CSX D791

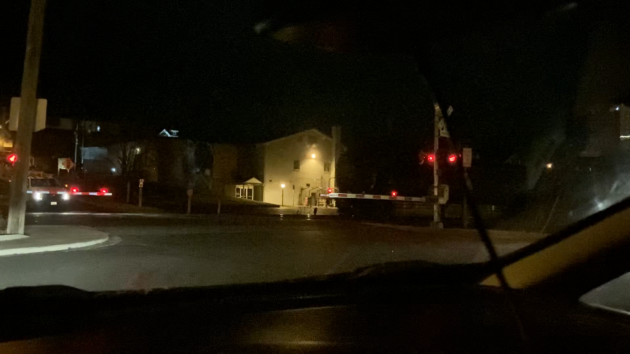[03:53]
And of course, the signal for the eastbound post of Maple Avenue is showing stop and proceed, double red. So maybe there's another westbound car, I'm not too sure.
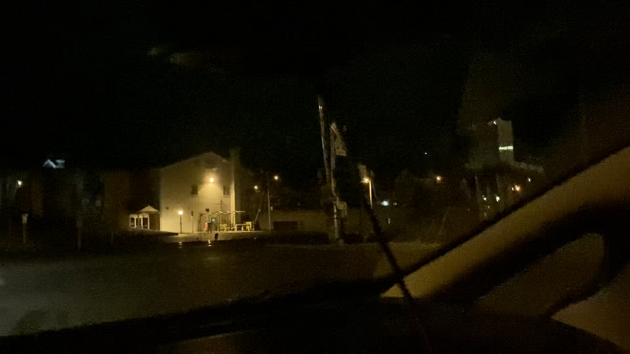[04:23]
But if he was behind the T111, I already came in with the two engines.